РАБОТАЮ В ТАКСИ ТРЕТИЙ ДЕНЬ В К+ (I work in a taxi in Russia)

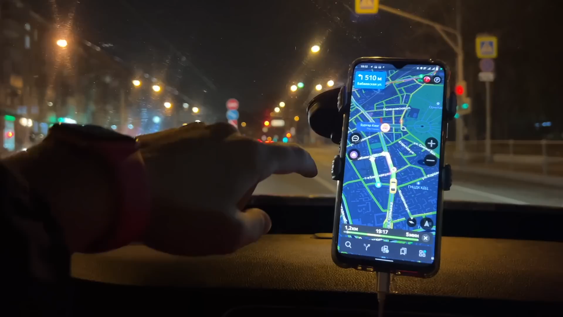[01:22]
сегодня меньше значит правильно сделал что я не выходил день не такой уж удачный наверное и еще я включил устроенную навигацию попробую сегодня один заказ выполнить
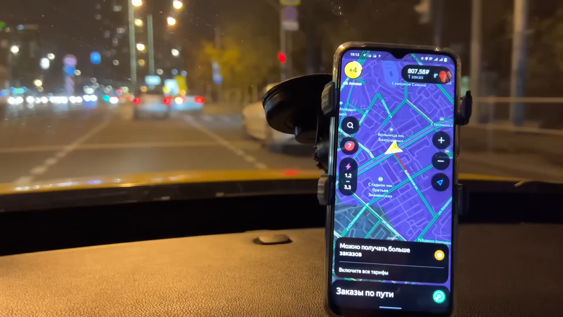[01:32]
просто он быстрее срабатывает пока яндекс навигатор откроется очень много времени проходит там каждая секунда важно это
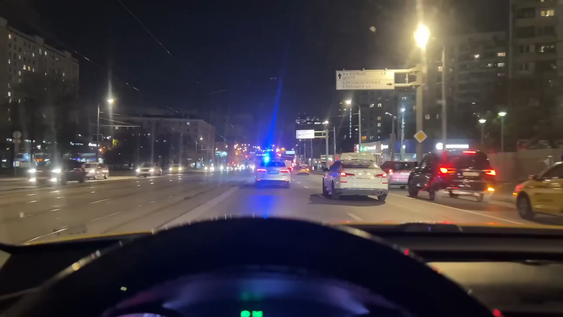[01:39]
пока заказов нету очень странно давайте еще раз посмотрим кэфы что у нас по кэфам это раз оконники подъезжают трем вокзалом да сегодня действительно очень слабо я не знаю с чем это связано какой сегодня день среда да
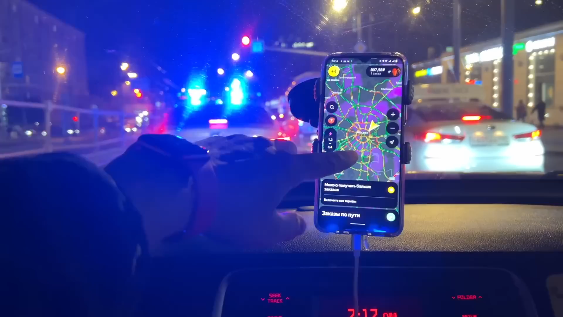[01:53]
да очень слабо сегодня по сравнению социальными днями надо бы хотя бы аренду отбить короче нужно 3000 накатать потому что на балансе у меня 3500 есть уже чтобы я хотя бы сегодняшнюю аренду отбил я хочу в запасе иметь на балансе деньги и ни копейки не вкладывать в аренду своих денег есть не зря долгая поездка 55 километров очень хорошо сразу построил маршрут 300 метров
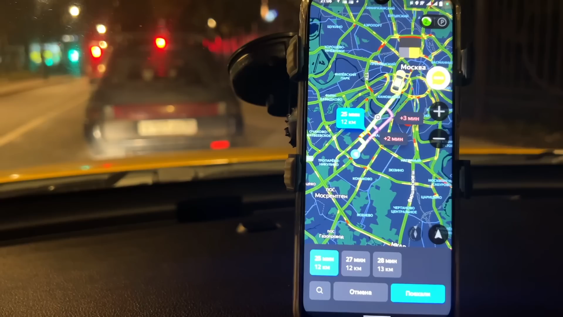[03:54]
25 километров 12 отлично доехали вот моя дама пошла
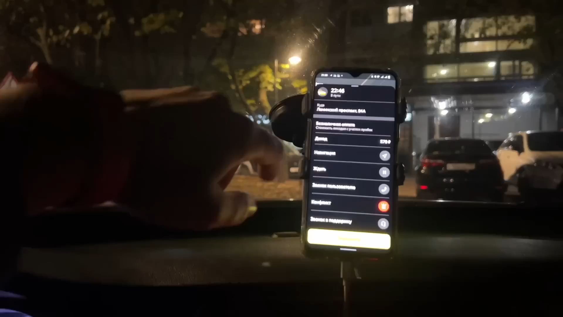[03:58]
579 рублей отлично блин ну доход очень слабый без кэфа
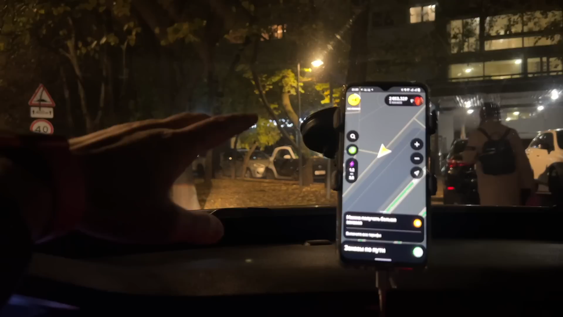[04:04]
все вечера были с кэпами а сегодня слабо